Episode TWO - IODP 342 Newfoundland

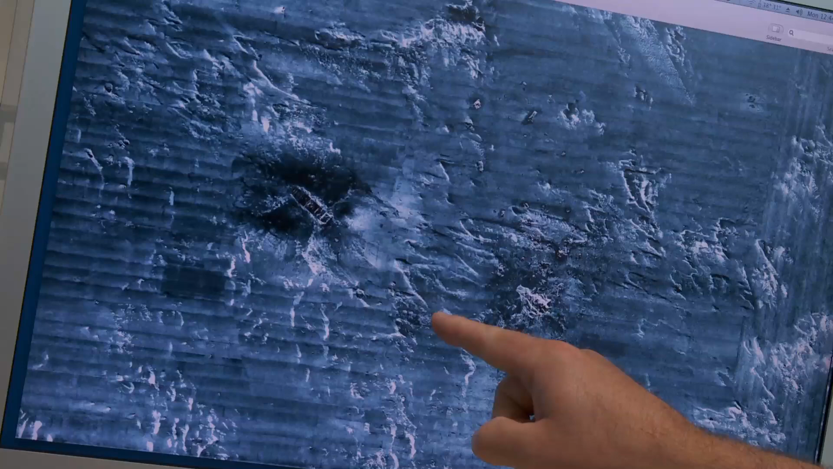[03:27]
shapes here these sort of triangular shapes
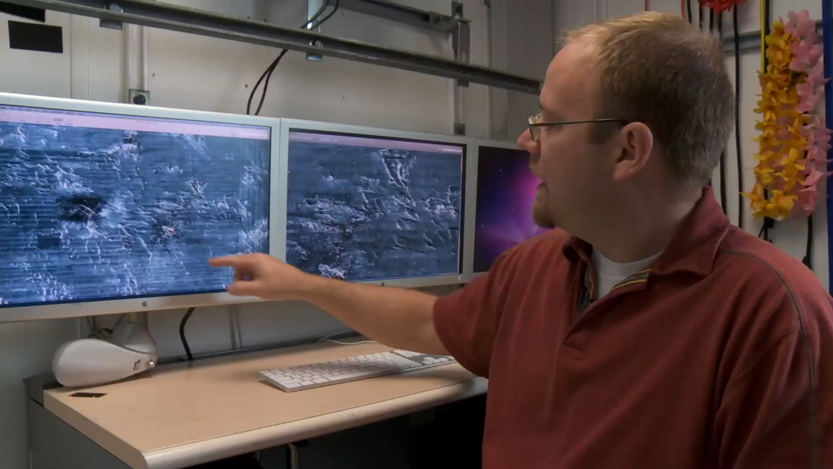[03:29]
and this is zoomed in over here you can see them right here
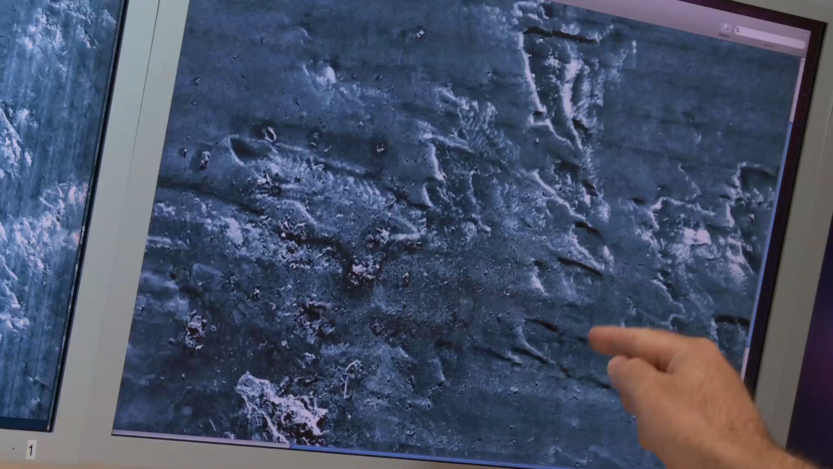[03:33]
these these shapes here which are erosional features on the seafloor and so what this tells us is
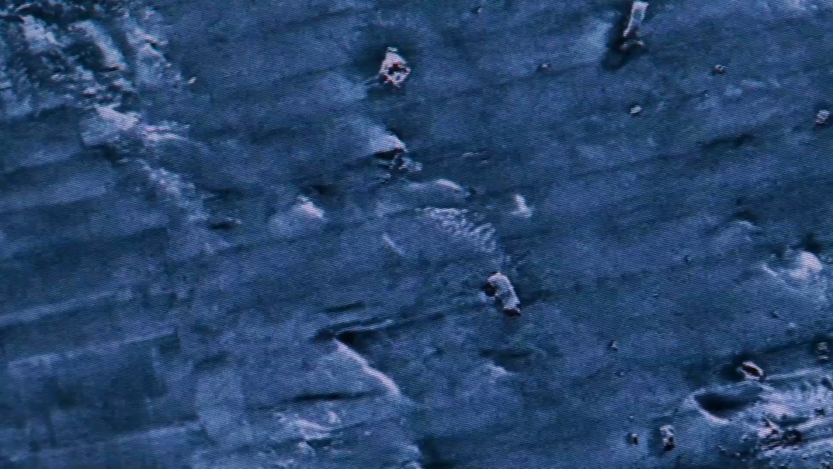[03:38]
that these currents these deep currents that interact with the seafloor are producing erosional